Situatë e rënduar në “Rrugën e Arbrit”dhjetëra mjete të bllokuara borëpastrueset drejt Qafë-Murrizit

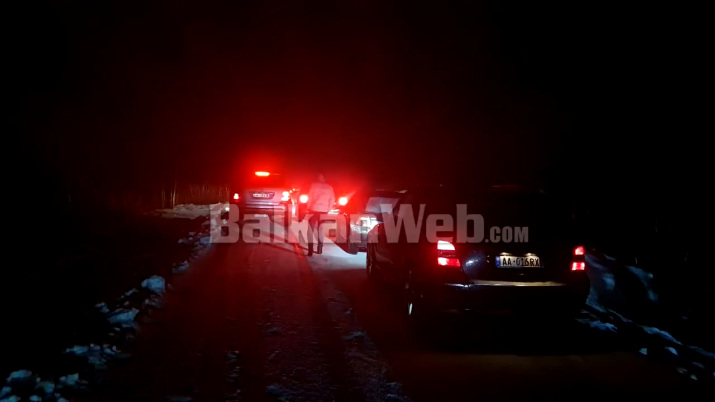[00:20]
u blokuan si pasoje moti të keqë, një automjet rëshqiti për shkakt të ngricës dhe përfundoj batuar në antë rrugës.